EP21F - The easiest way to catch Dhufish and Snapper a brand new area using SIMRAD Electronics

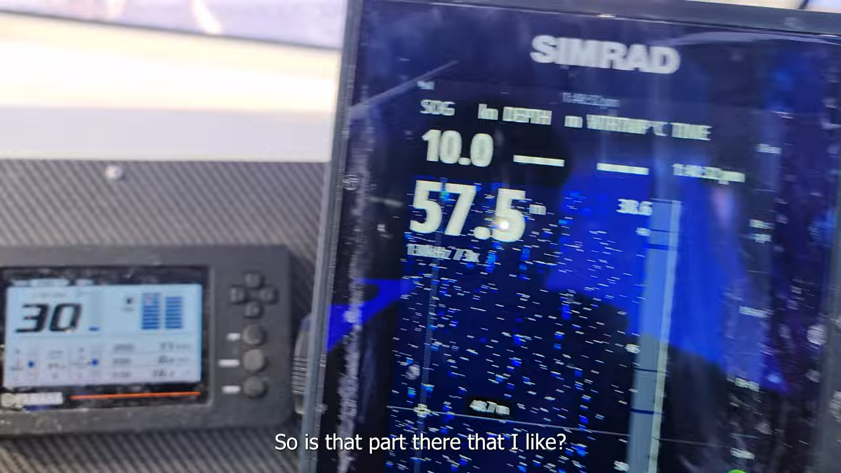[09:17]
it was that part there that i liked i'll show you the screenshot thing i was going about 22
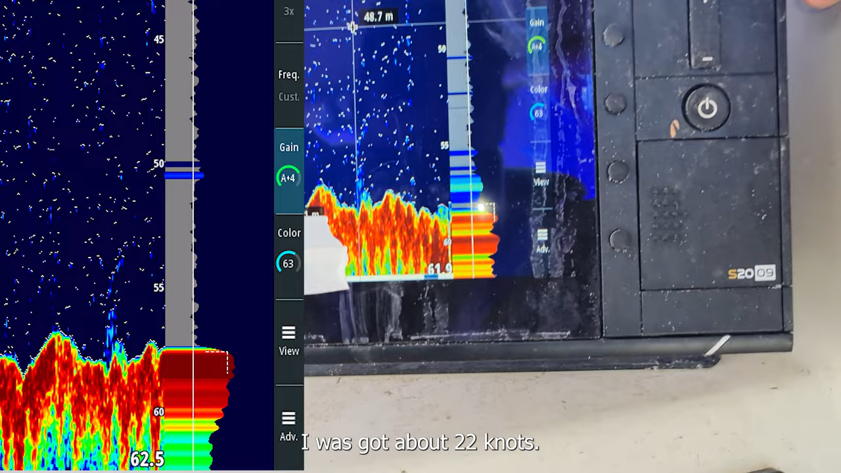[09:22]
knots there's a couple of bits of interest there so as
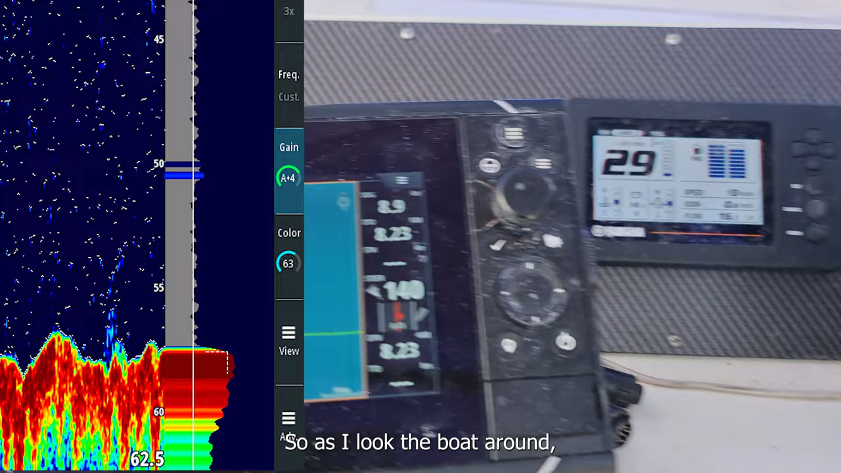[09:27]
i loop the boat around i'm just going to mark sort of the
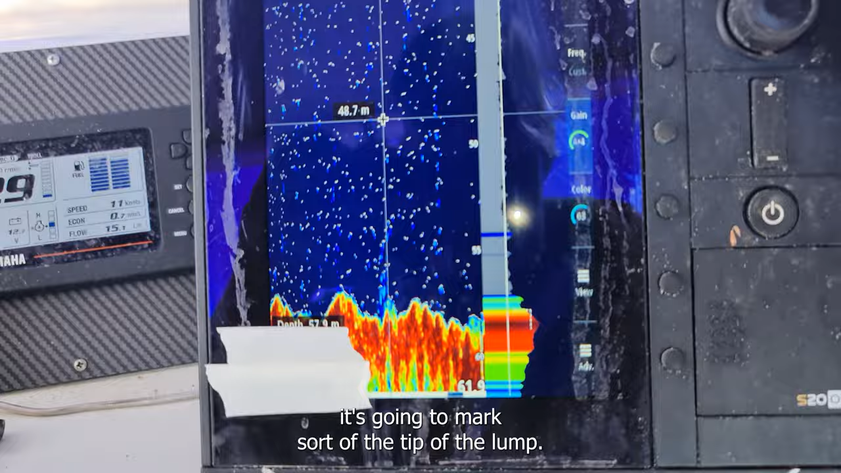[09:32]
tip of the lump and then also i'm going to mark where the fish
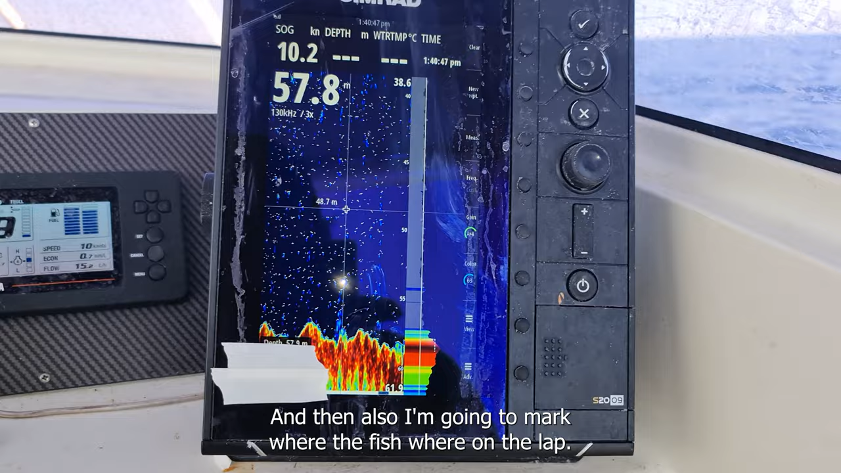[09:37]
were off the lump just give you those two areas
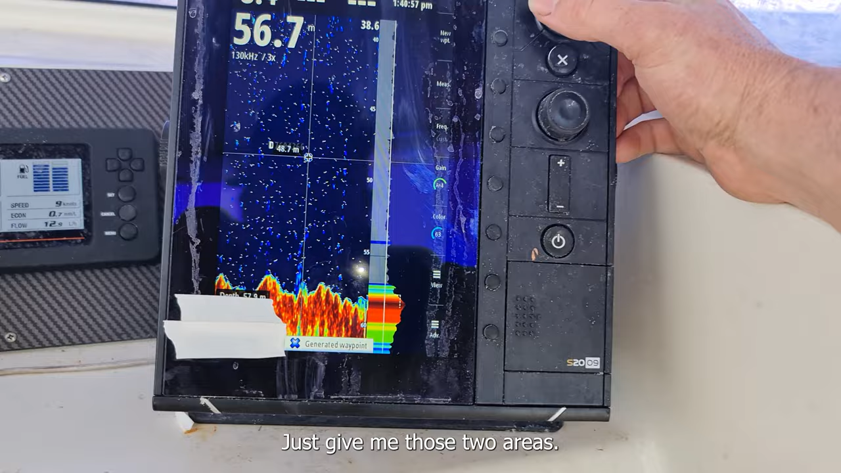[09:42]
so that was alarm and that was a fish and then
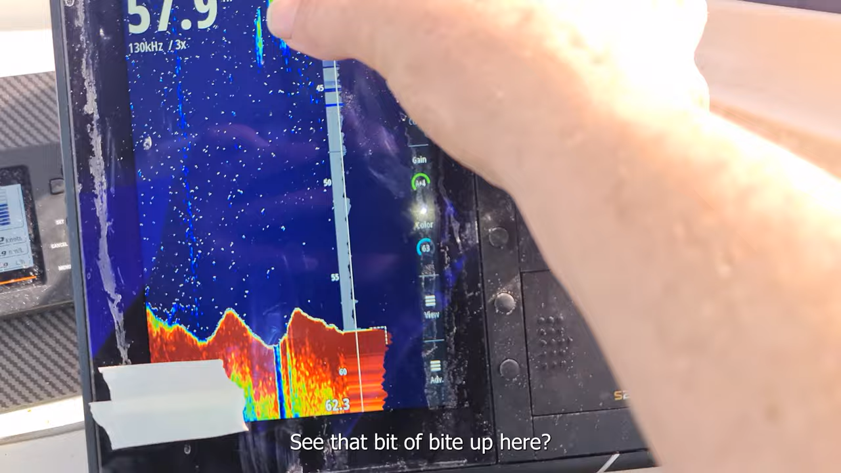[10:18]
see there's a bit of bait up here which is not a good sign really because
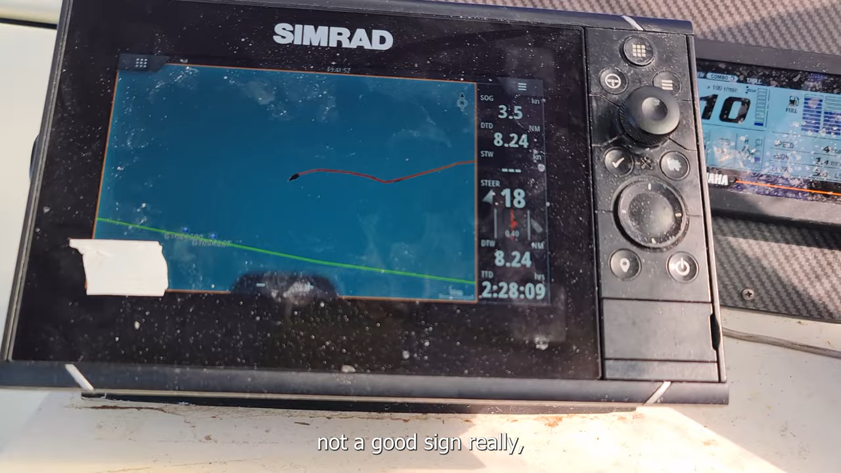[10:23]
it could just be a big school of bait sometimes bait yeah
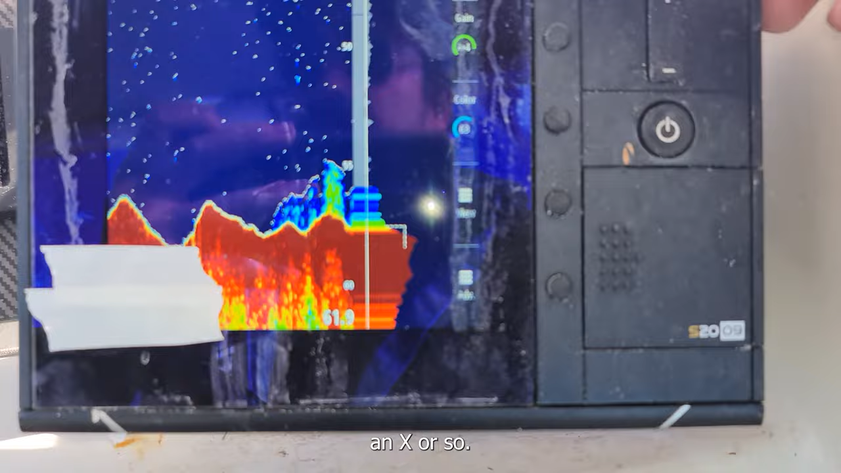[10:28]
looks all right so we're we're not even over it yet so it's a pretty fishy
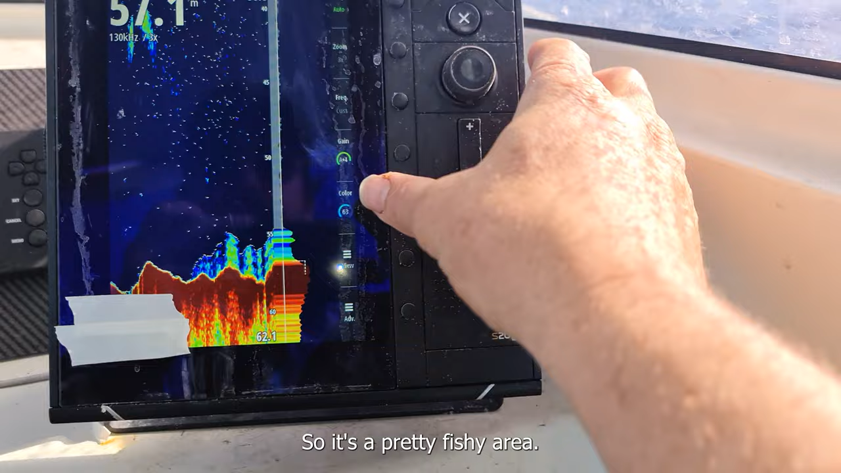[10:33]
area just going to drop boost the color up a bit yeah they're fish you can see it turns into lines
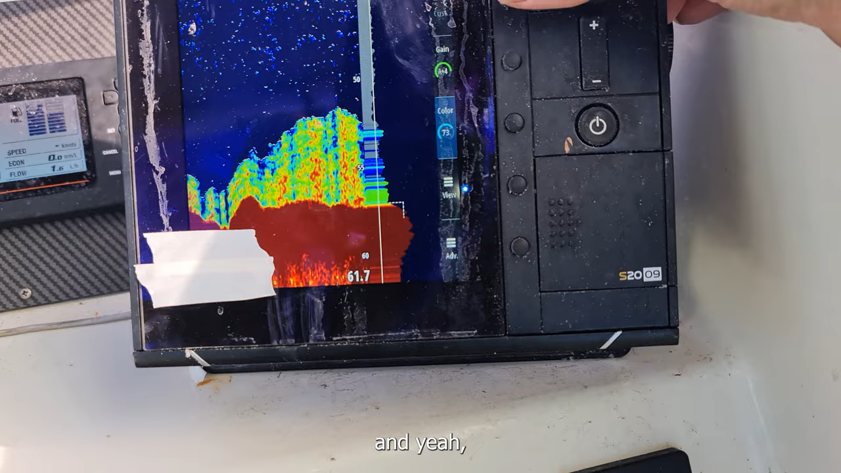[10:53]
they're fish but it's pretty damn baity as well so if you
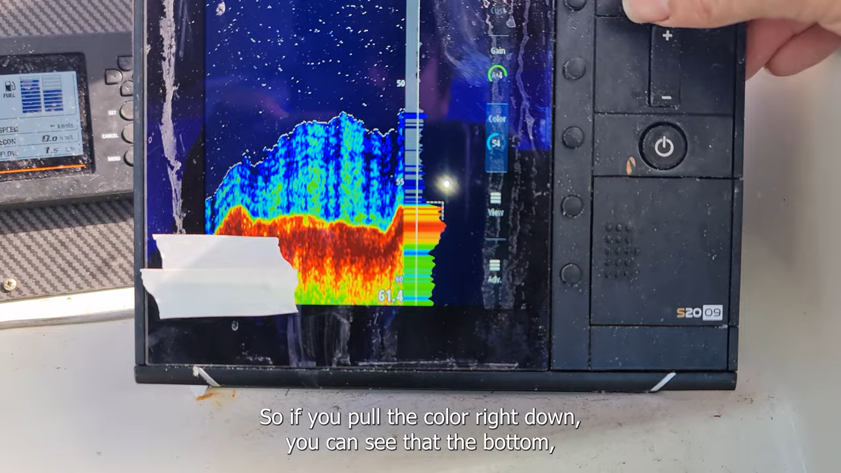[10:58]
pull the color right down you can see that the bottom see the redness you can see that the bottom's actually pretty pretty good so
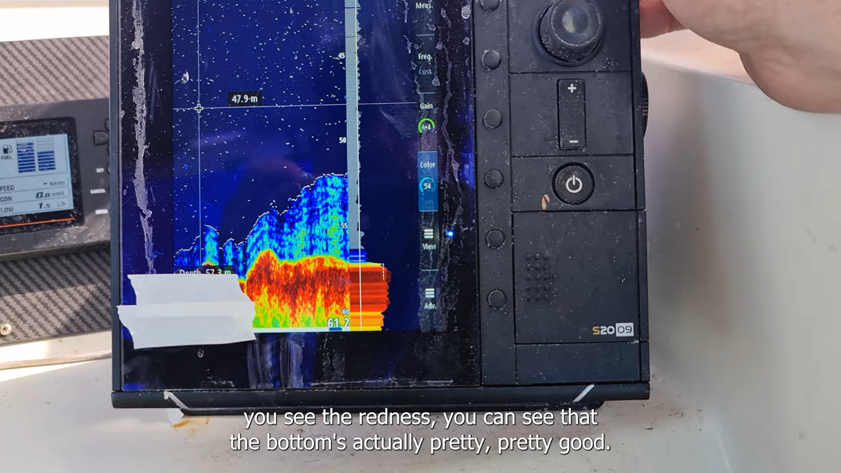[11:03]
this part here is probably the bit i like the most